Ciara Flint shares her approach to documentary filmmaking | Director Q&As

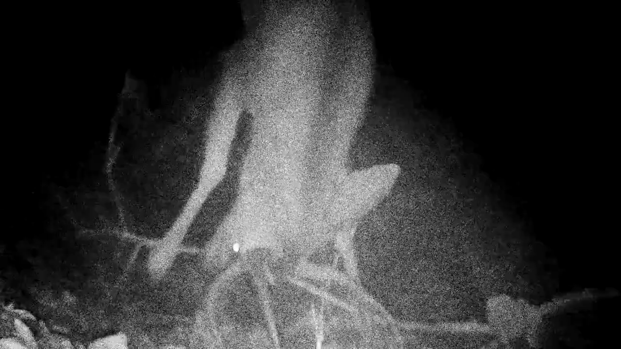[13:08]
And there were a few incredible bits in there that were really, really striking, like the deers kind of rutting. I think that's probably my favourite shot in the film,